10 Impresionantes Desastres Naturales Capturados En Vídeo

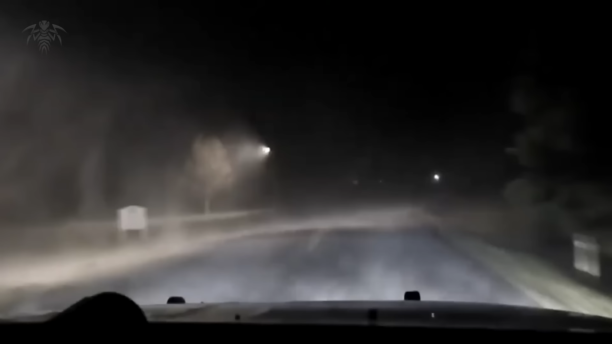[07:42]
La grabación muestra al patrullero circulando bajo condiciones tormentosas, pero sin mayores complicaciones. Sin embargo, pronto el viento intensifica su furia mientras nuestro diputado avanza por la oscura carretera. Diversos escombros vuelan por encima y delante del vehículo. Gracias a las luces delanteras, logramos percibir la magnitud de algunos de estos fragmentos.
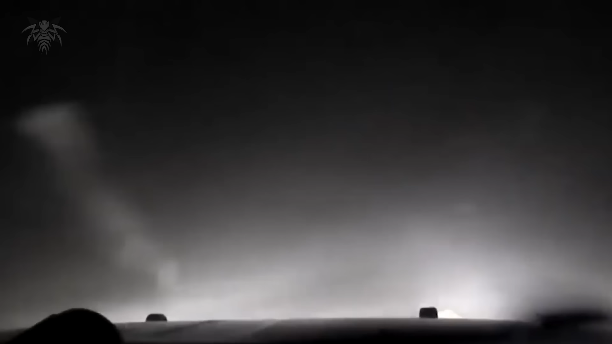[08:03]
En apenas unos segundos, la visibilidad se reduce a cero. Nuestro oficial opta por detenerse y aguardar a que la tempestad cese. Aunque es difícil discernir dónde finaliza el camino y comienza la hierba, la tormenta se disipa casi tan rápidamente como surgió.
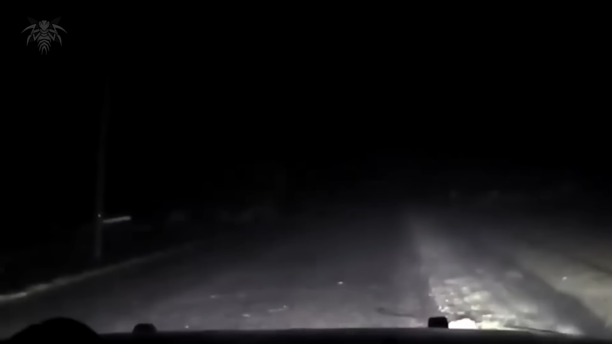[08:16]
Afortunadamente, el viento no tuvo la fuerza suficiente para levantar el patrullero.